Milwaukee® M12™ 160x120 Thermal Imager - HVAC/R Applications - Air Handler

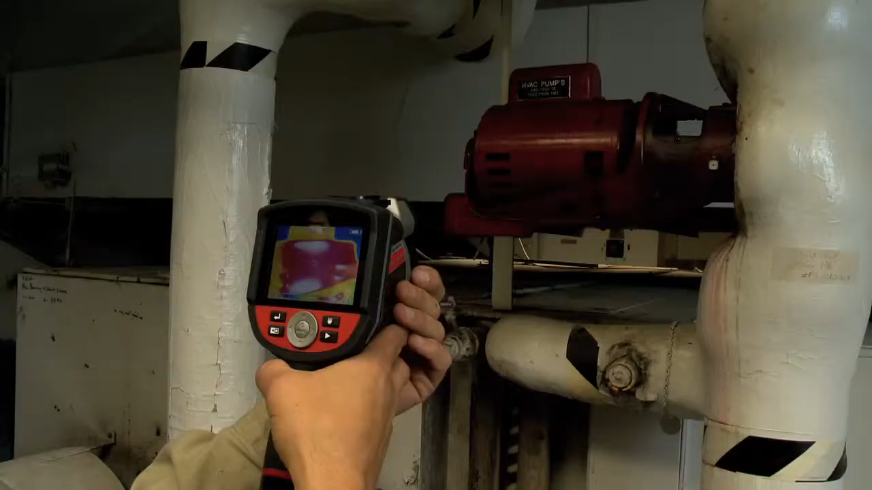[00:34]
I can step back and I can focus in on the pump motor. I can check temperatures of the pump motor. At the same time I can go over, I can check temperatures of the bearing assembly.
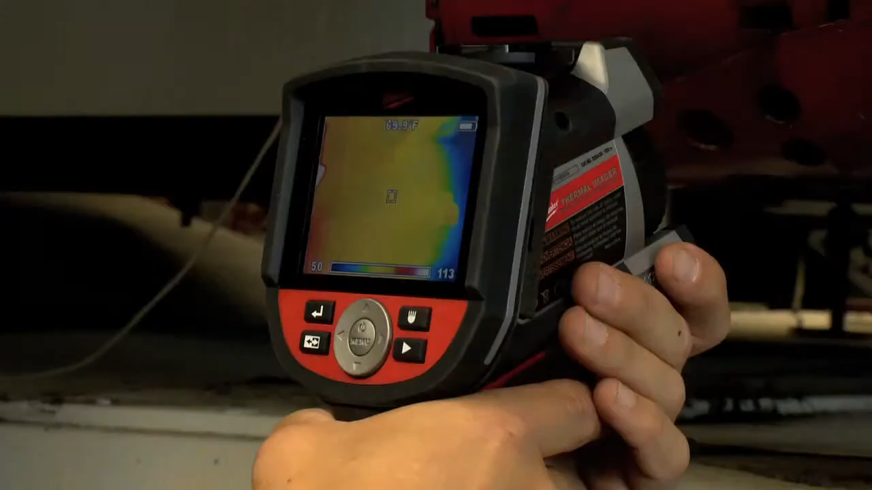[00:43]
The bearing assembly could be running hot, the pump could be running hot if it was low on lubrication or if something in this device actually started seizing up.
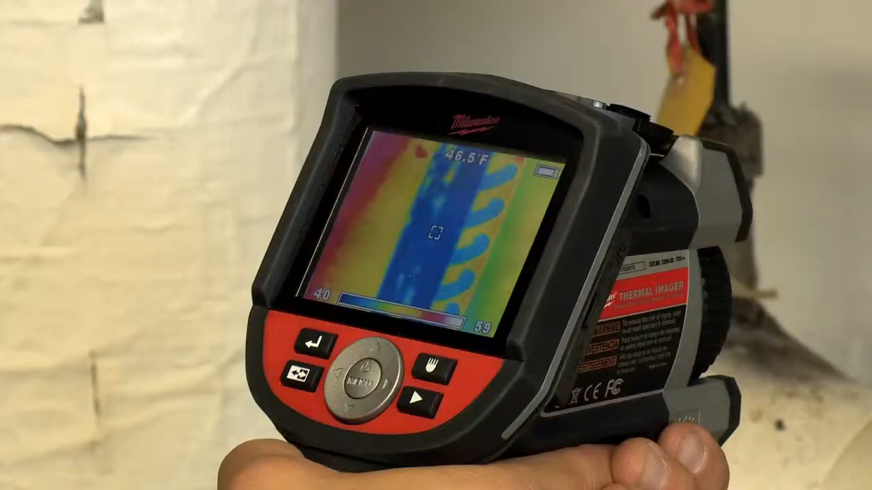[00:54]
On screen: spot 46.5°F
Below it we have our chilled water coil.
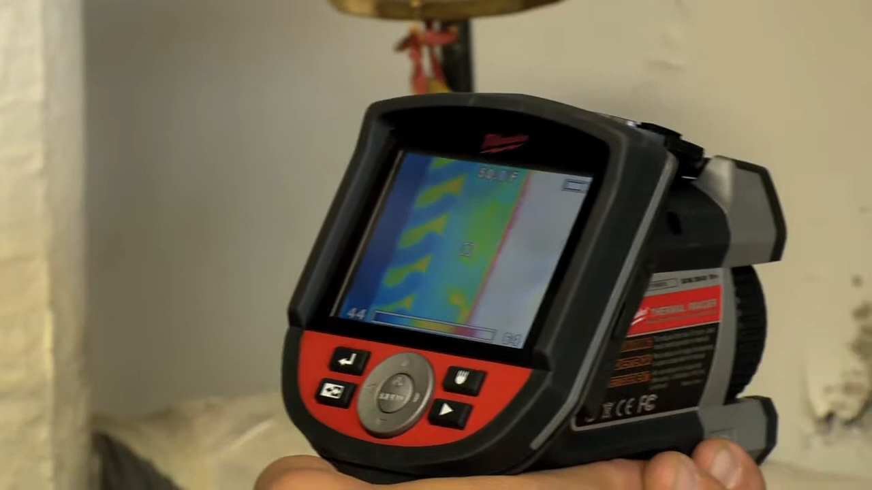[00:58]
We have 44 degree chilled water going in. We have 50 degree chilled water going out.
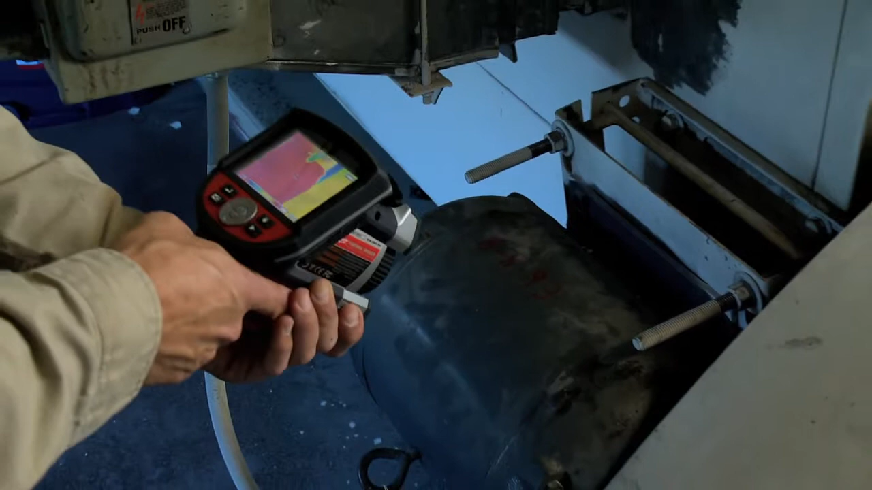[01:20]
Right now the motor is running at about 106 degrees.
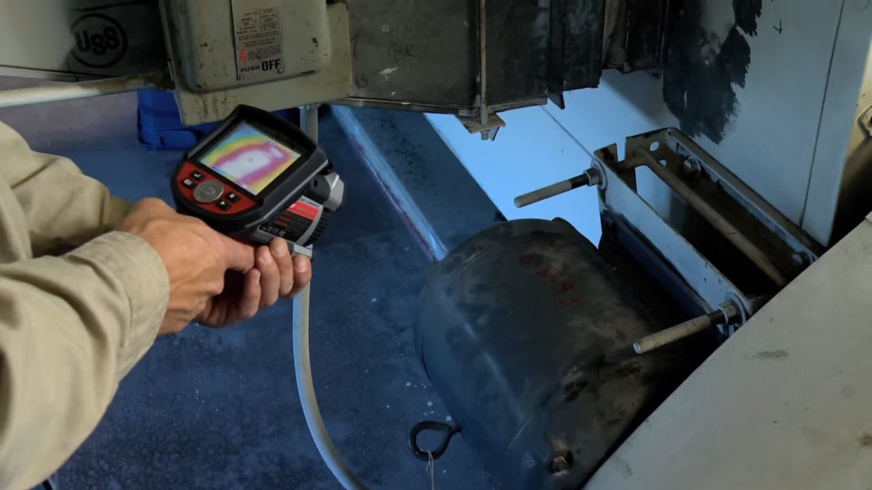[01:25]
I can check the front and the back of the motor. There's bearings on both sides, they both seem to be fine.
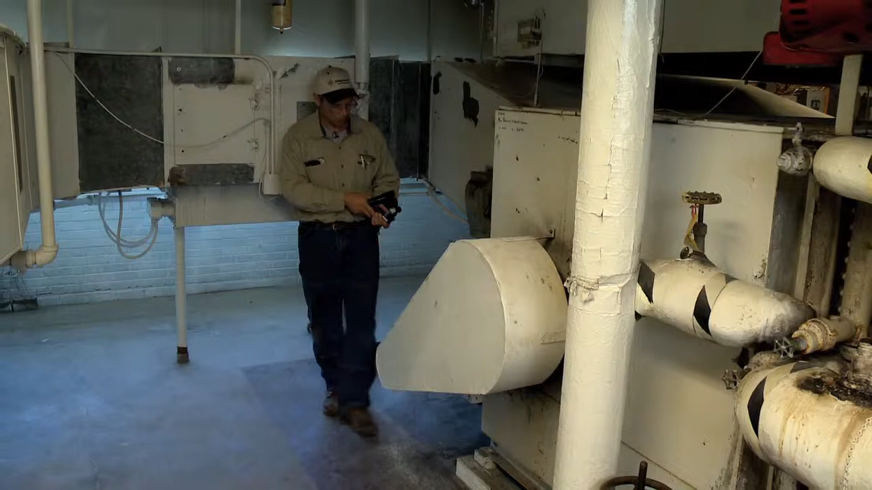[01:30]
If the motor was running hot we would be looking for electrical problem or bad bearings in the motor. We could also be looking for a problem with the fan bearings themselves.
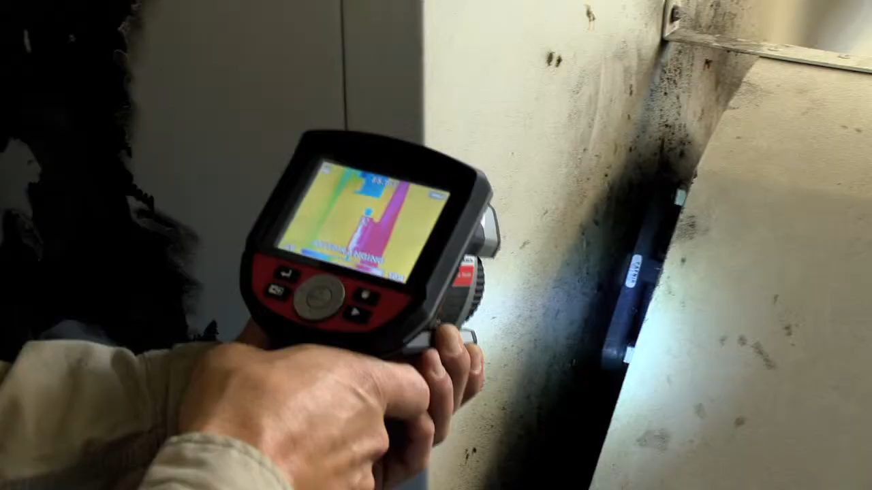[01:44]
Right now the fan bearings are running about 100 degrees.
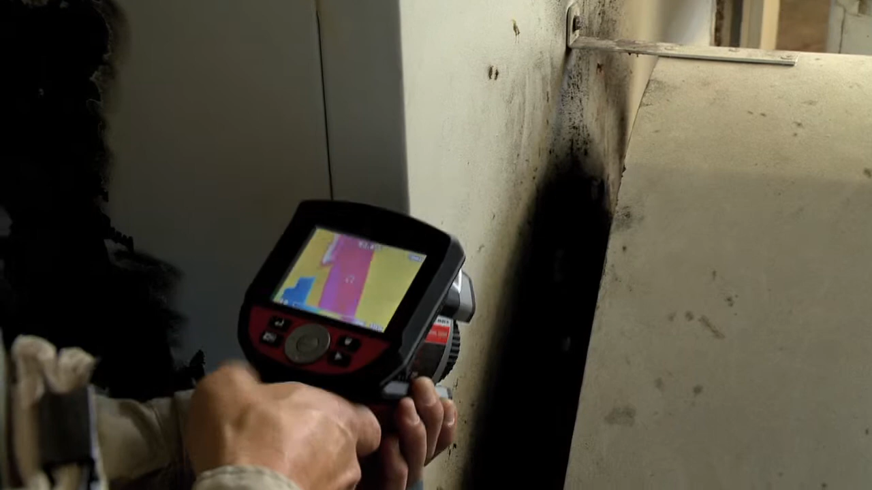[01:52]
If they were going bad or they were losing lubrication they could be running hot.
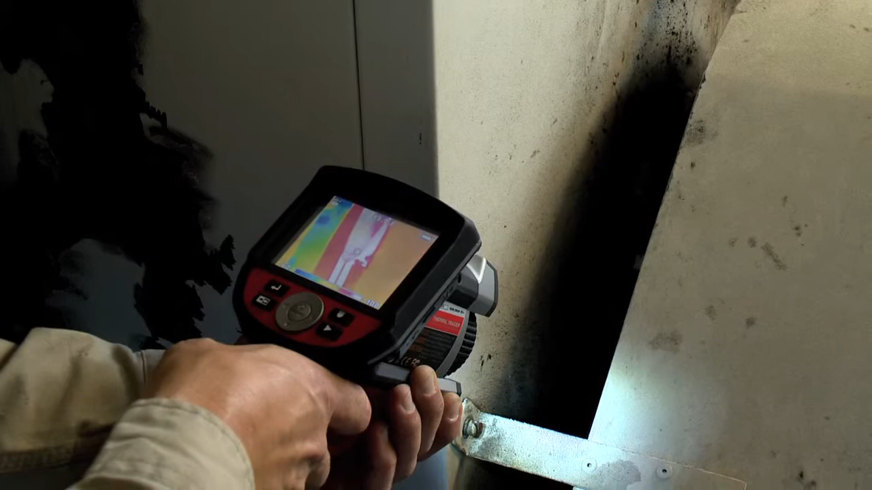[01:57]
I can check to see if the belts are running hot. If the belts were slipping they could be running hot or if they were actually over tightened they could also be running hot.
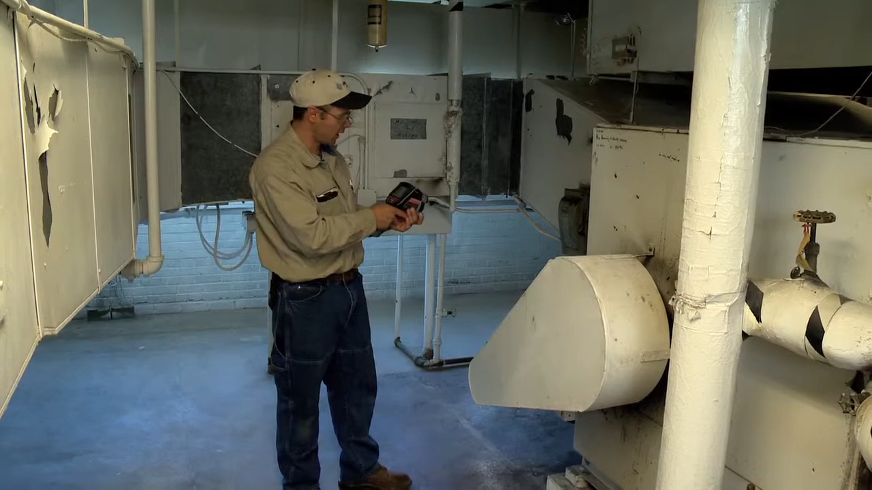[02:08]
That would cause more load on the motor and the bearing causing them to run hot.
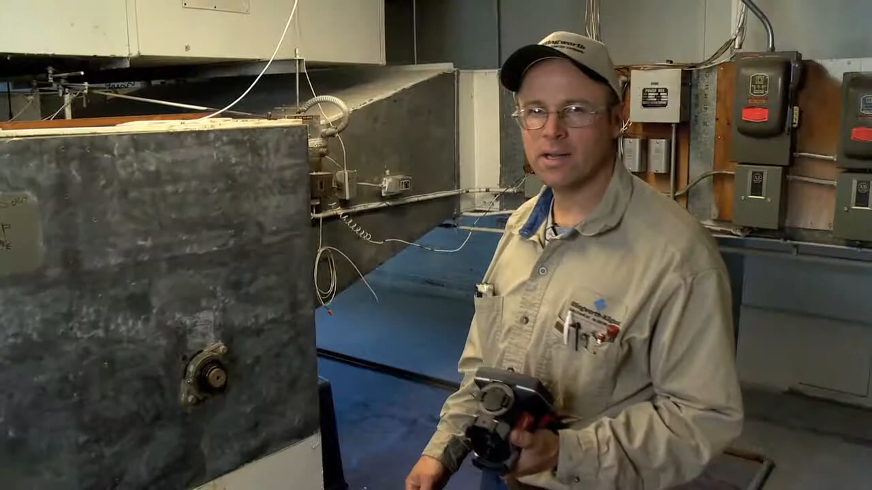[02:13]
On the backside of this air handler I can get a general overview of this fan bearing and the chilled water coil.
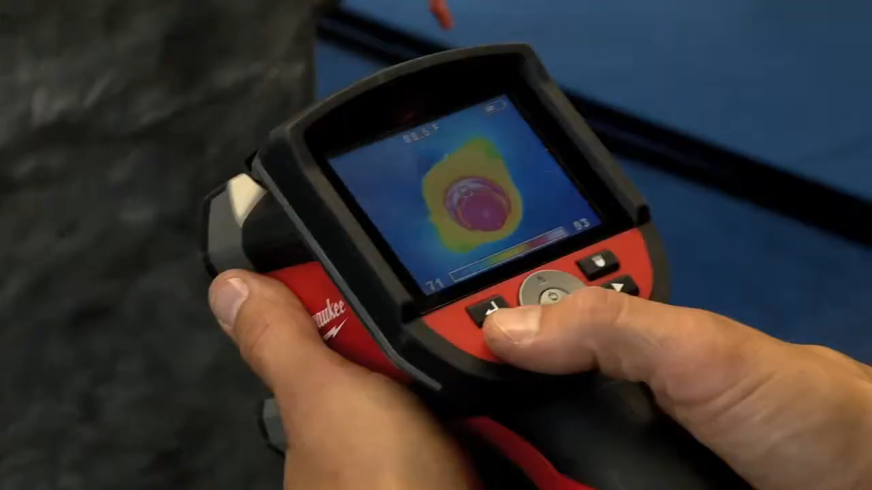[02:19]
In a quick shot I can see that this fan bearing is running at a normal temperature.
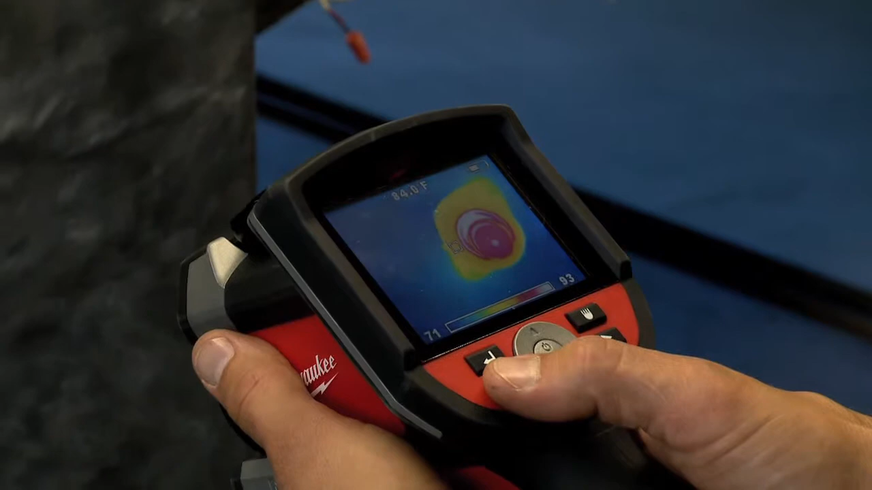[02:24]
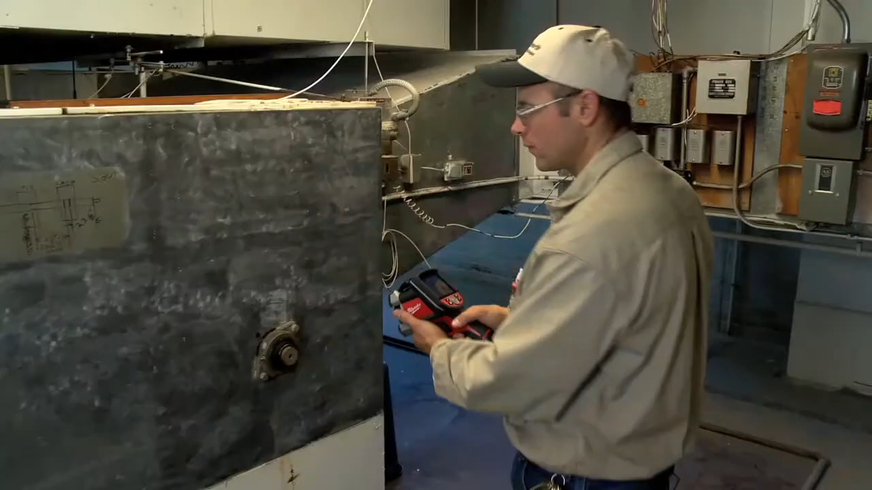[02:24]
I can come over.
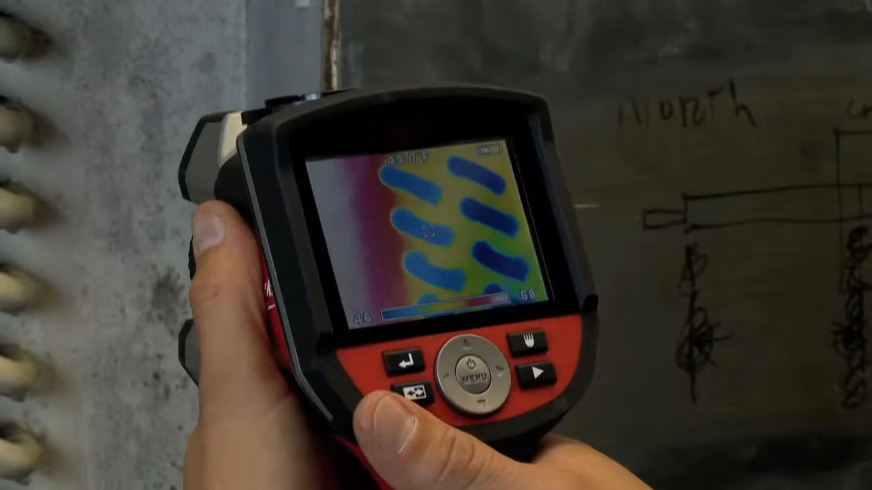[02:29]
The nice part about the thermal imaging gun on this chilled water coil, I can see several u-bends at a time.
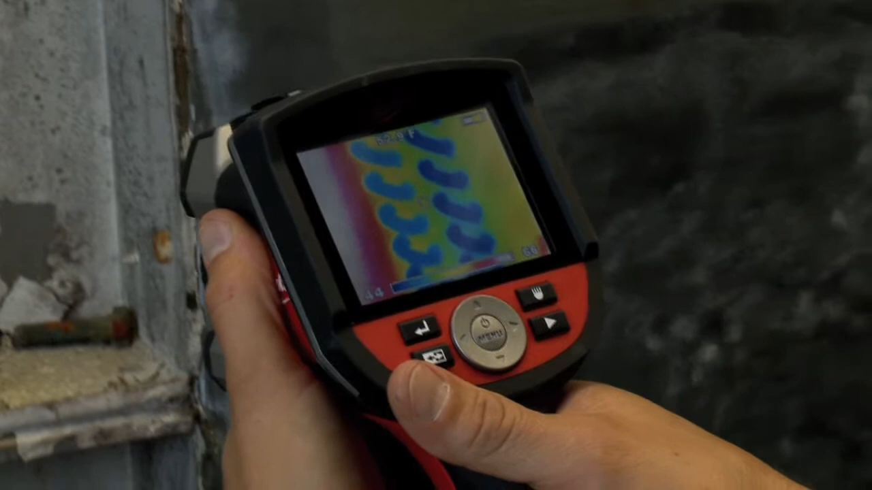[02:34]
Whereas with say a digital thermometer, or laser thermometer, I'd have to check individual tubes one at a time.